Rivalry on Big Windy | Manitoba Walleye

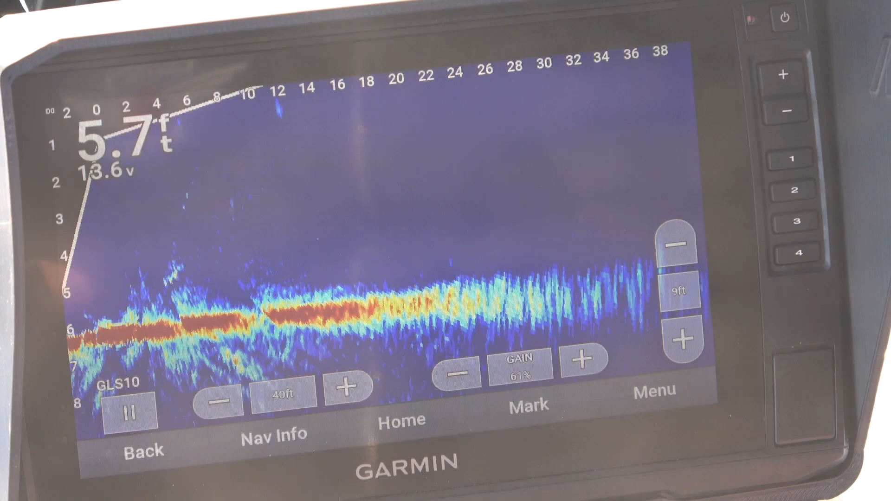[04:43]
On screen: depth 5.7 ft
Not much going on down there though.
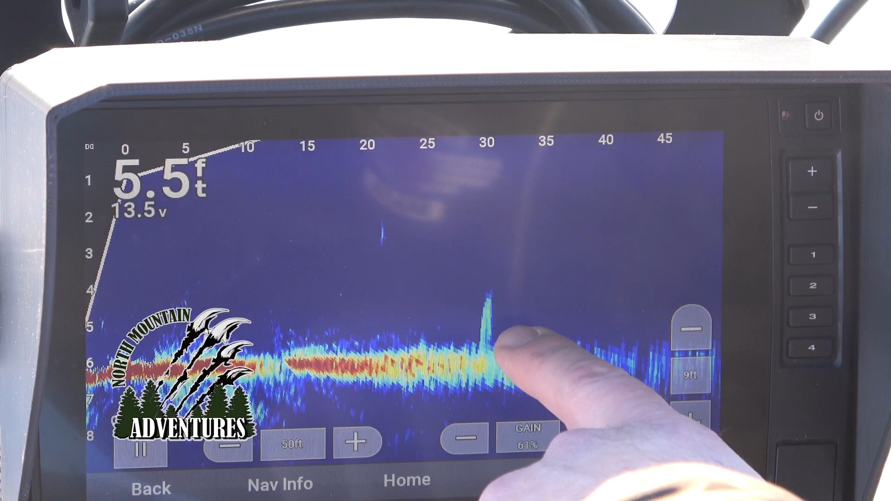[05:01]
On screen: depth 5.5 ft
So it tells you distance there. Yeah. There's a few around.